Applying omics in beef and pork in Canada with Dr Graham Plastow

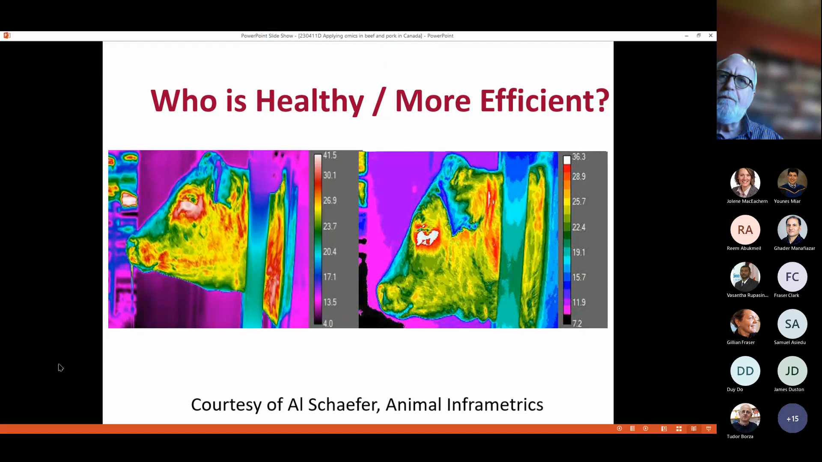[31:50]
thermography you can see they have a different heat pattern these two animals and when you measure by traditional means the the feed efficiency of those animals then they're very very different so they look similar they look similar to our eye but using
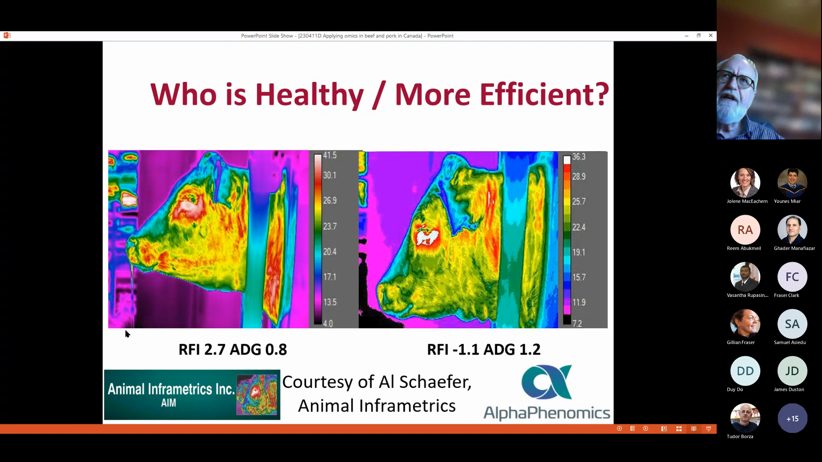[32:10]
some of these technologies we can get more information here's a gratuitous example of me using one of these cameras not
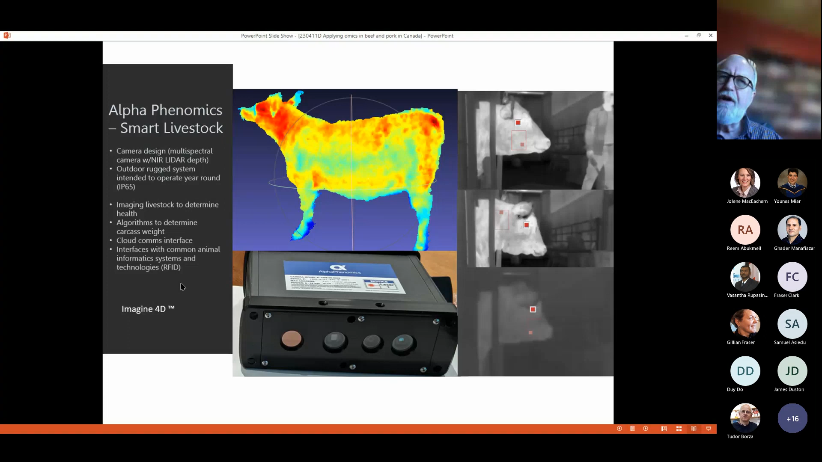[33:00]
have developed looks like and it captures both the 3d model but also the the thermograph of the animal and so a lot of our research is now supported by